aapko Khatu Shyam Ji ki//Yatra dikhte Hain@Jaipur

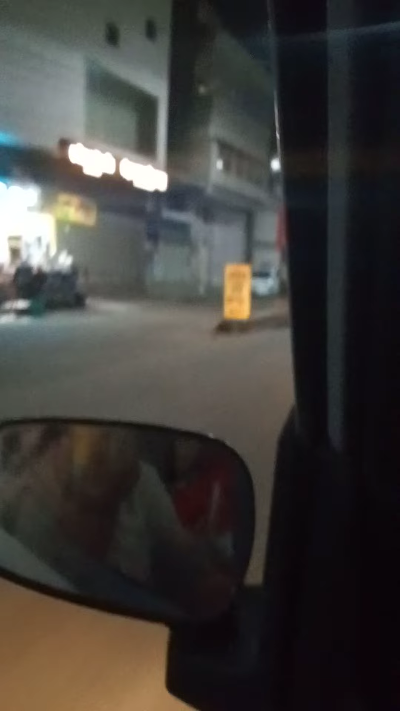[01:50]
और आप देख सकते हैं मैं आपको सी कर रोड़ा लेके चल रही हूं और यह बंडाल बीवह बन पूछ उता है
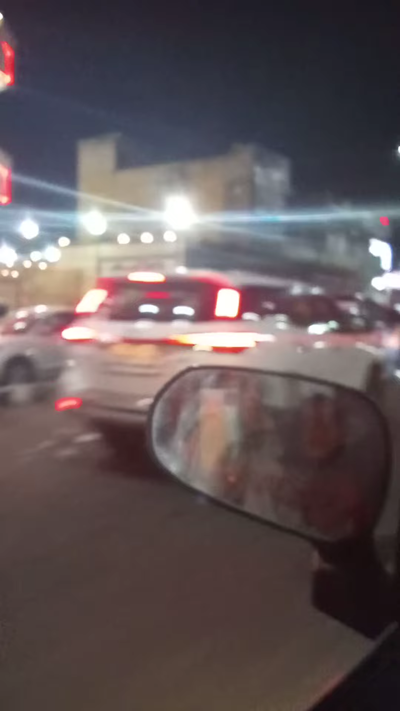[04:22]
आगे के पंडाल शायद खुला हुआ है गाईज लाइट चल रही है देखते हैं
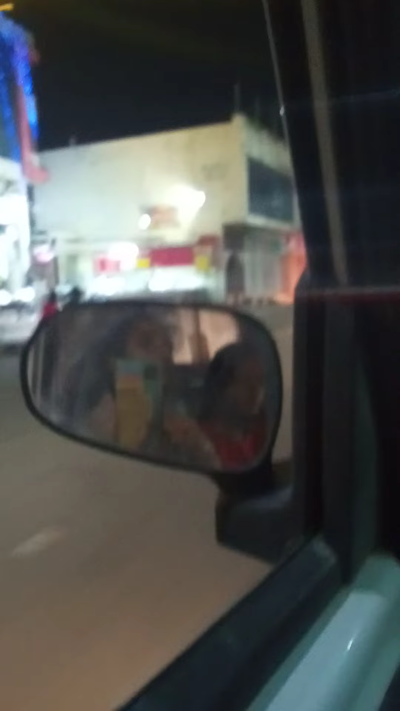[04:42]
यहां का पंडाल शायद यह भी ख्लोज हो चुका है प्लोज हो चुका है आप देख सकते
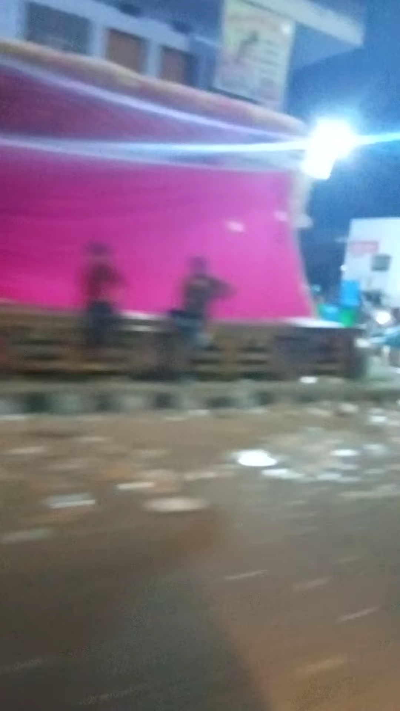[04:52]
हैं और लोग की बीड लगी हुई थी
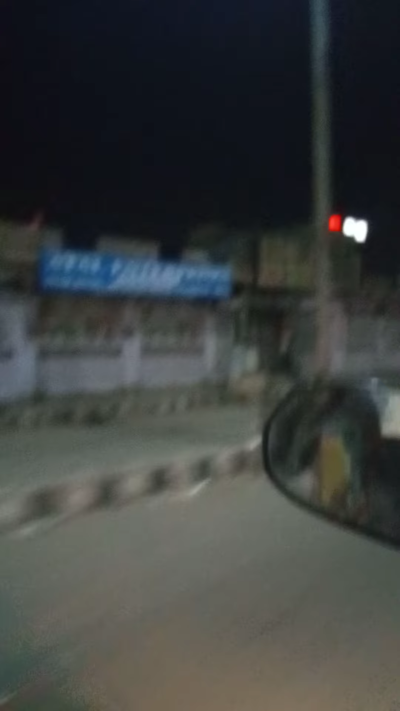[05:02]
यहां प्लोज हो चुका है क्लोज नहीं हुआ है लेकिन आप देख सकते हैं एक मिनट
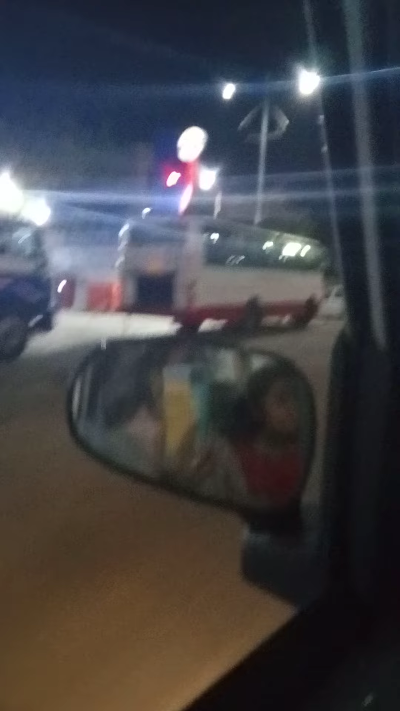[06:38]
यहां भी दिखा, आप देख सकते हैं, प्लोस तो हो चुका है